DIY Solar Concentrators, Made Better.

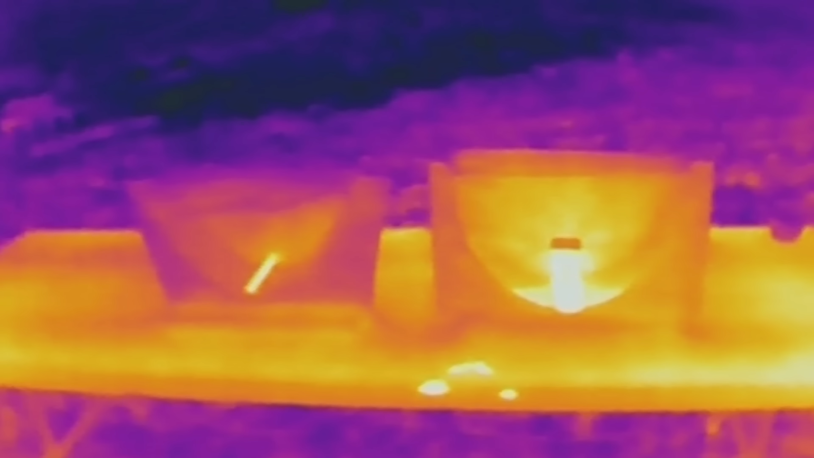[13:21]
Alright, so I'm kicking the thermal camera on now, and we can take a look from the front at both of our setups.
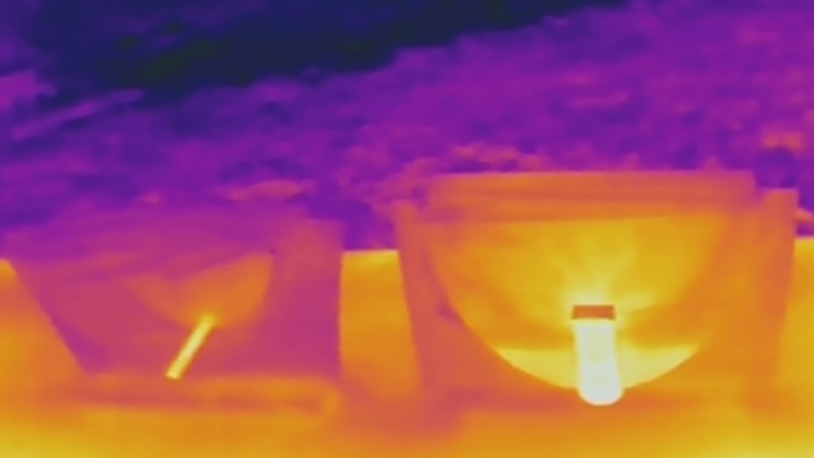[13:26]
Boy does it look like that target in the compound parabolic mirror is a lot
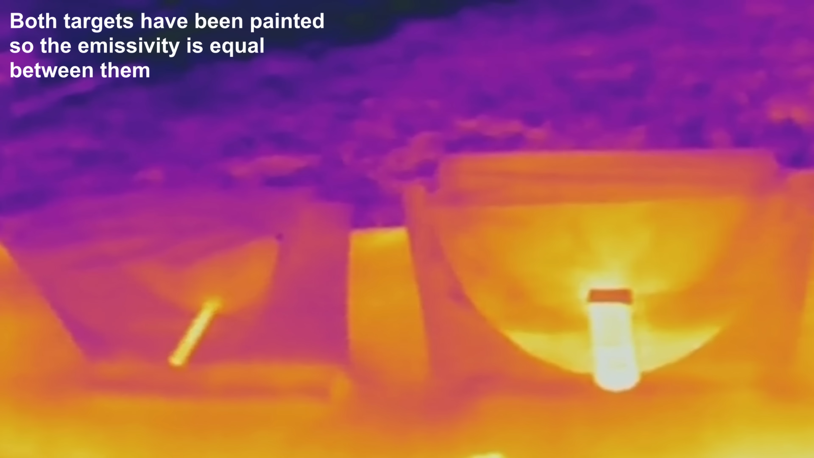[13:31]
warmer than the one in the ordinary parabolic mirror, despite the massive difference in thermal mass. What I will do,
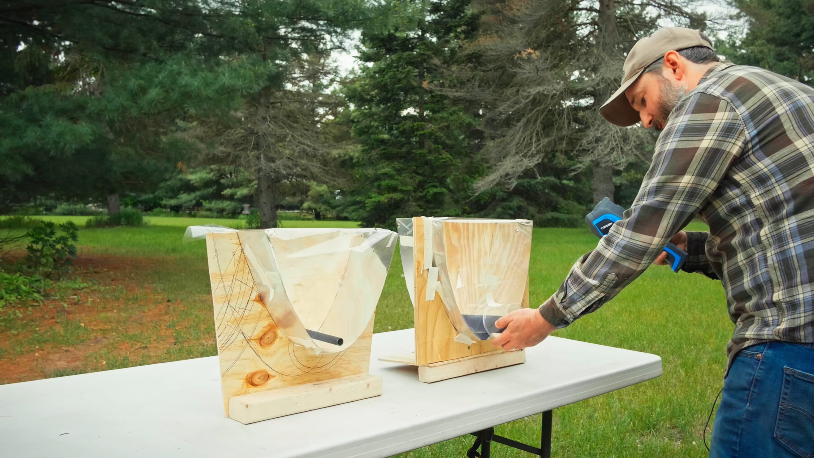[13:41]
I have this one closed off with a little cup here to keep the heat in. Let's see what temperature we've got inside this pipe.
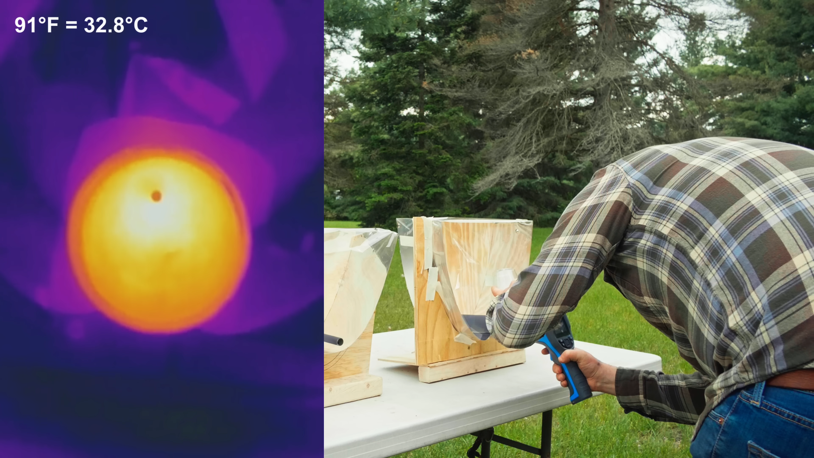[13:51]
About 91 degrees Fahrenheit. That is a pretty good temperature considering the air temperature right now is about 60.
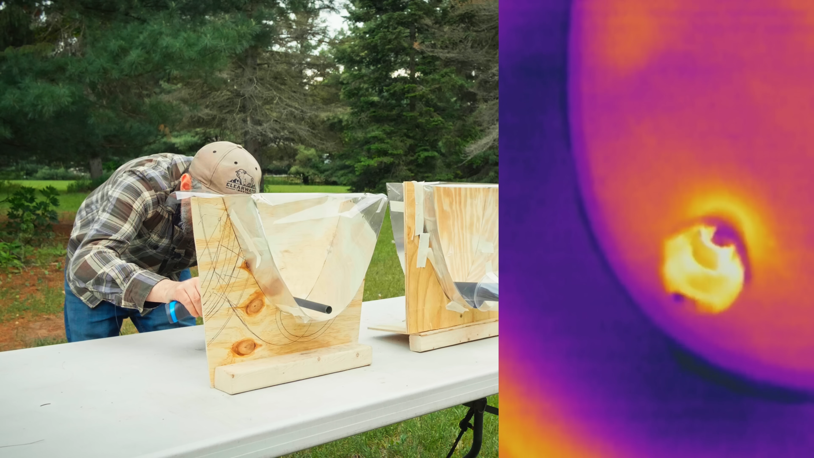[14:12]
We are looking at a temperature 72 degrees Fahrenheit. 20 degrees difference. That is so crazy.